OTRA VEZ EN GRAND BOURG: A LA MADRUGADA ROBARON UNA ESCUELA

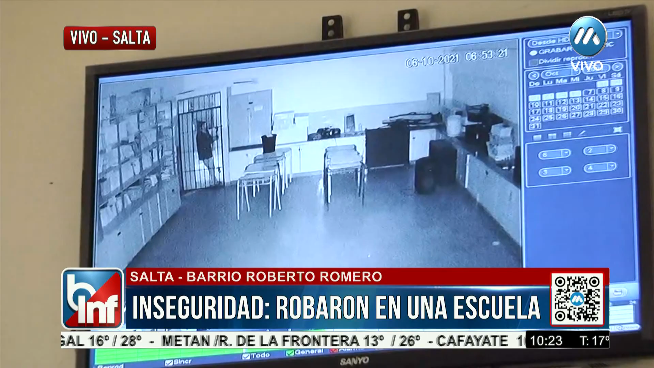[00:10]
y lo vamos a ir contando a la gente de la radio para que pueda ver cómo es que sucedió. La hora dice 6.53 minutos, pero nos dicen los profes que es mucho tiempo antes, las cámaras están desactualizadas con el tiempo, son 20 minutos antes, cuando no había ingresado nadie, esto sería aproximadamente 6.30 de la mañana. En este momento no había nadie y ustedes ya están viendo a esta persona que empieza a ver qué puedo robar, dice, y se sube a la escena y puede ver a la mesada,
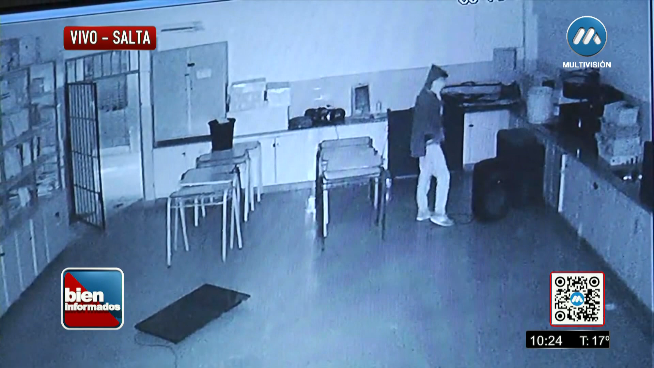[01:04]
que es un depósito aparentemente que tienen acá en la escuela, agarra uno de los parlantes, ustedes, ustedes lo van a poder ver, uno de los parlantes que está ahí,
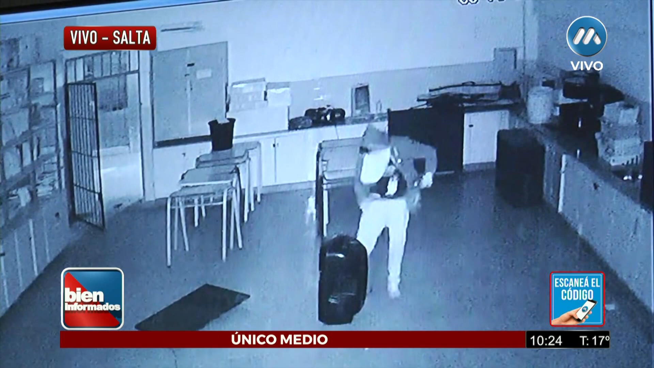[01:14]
recoge tranquilamente el cable del mismo, al ingresar se tapa la cara, se queda quieto como diciendo, uy, hay una cámara, se tapa la cara y después sigue con su cometido que es robar. Y la última parte es ese bajo, es un bajo que está en la parte de atrás, que los que saben de música, saben que sale demasiado caro este instrumento musical, y ahí mira a ver qué es,